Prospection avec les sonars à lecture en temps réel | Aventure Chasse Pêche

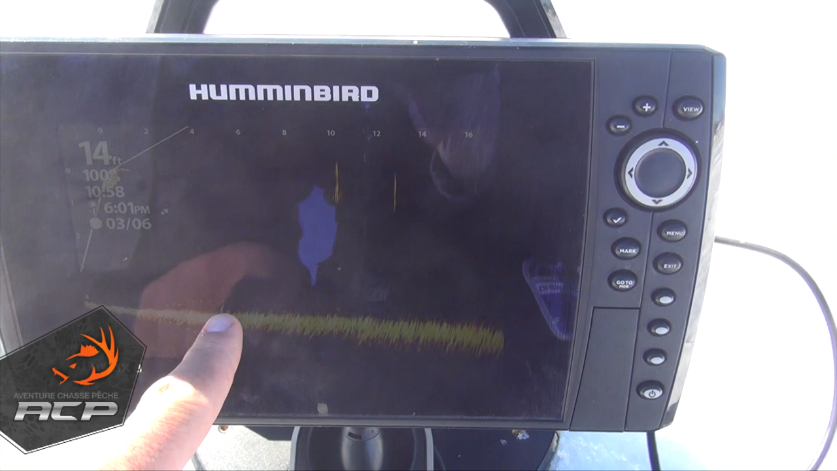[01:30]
On screen: depth 14 ft
Les mariganes, c'est plus facile parce que souvent, elles sont en suspension au-dessus du fond.
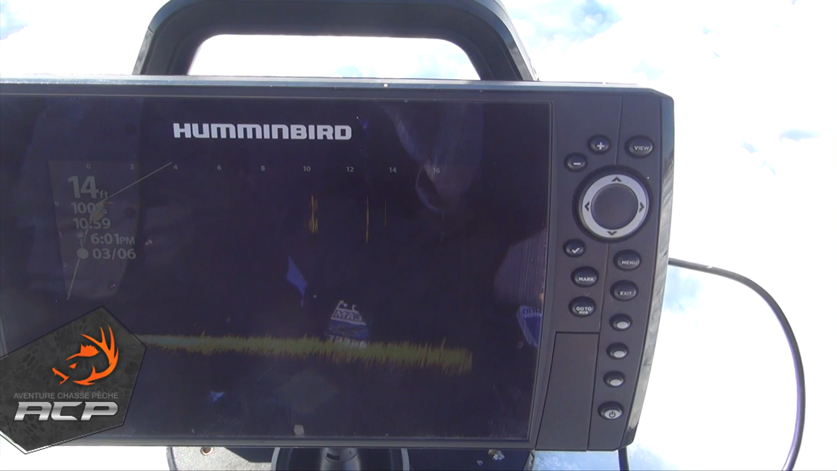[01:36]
On screen: depth 14 ft
Donc, on voit vraiment les poissons en suspension. On voit même les poissons se déplacer.
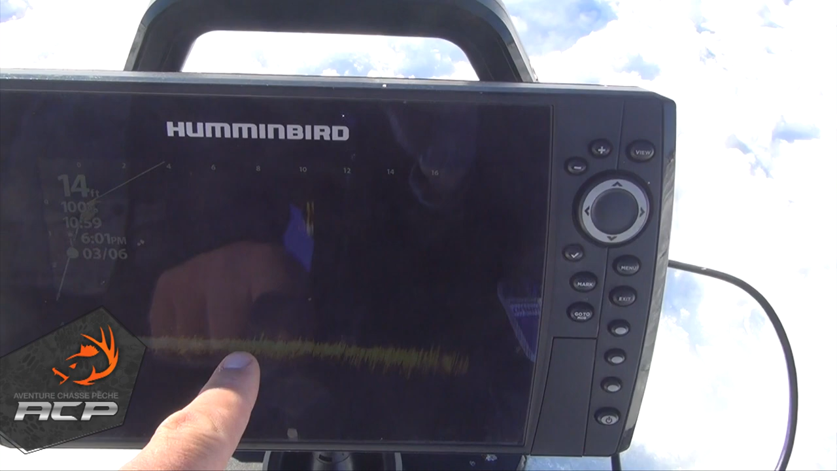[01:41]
Une fois que ça, c'est fait, qu'est-ce que je fais? Bien, je sais vers où ma sonde pointe. J'ai ma distance sur mon appareil. Je me déplace de cette distance-là.
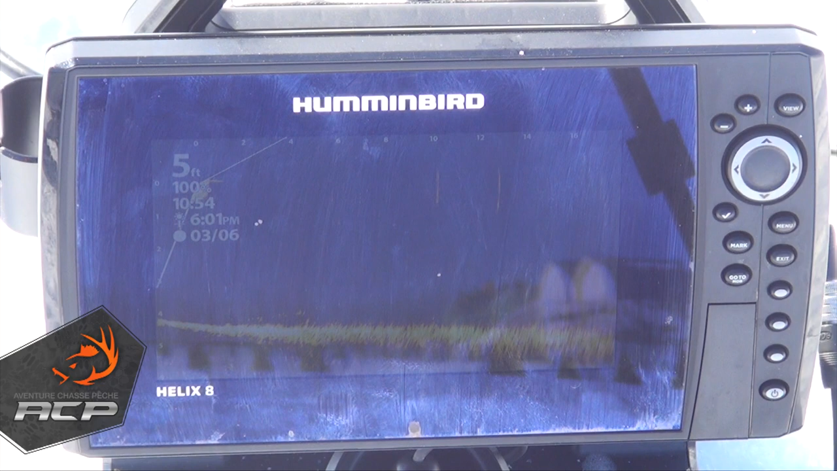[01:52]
On screen: depth 5 ft
Je perce un trou. Souvent, ce qu'on faisait, je descendais mon Ice 55,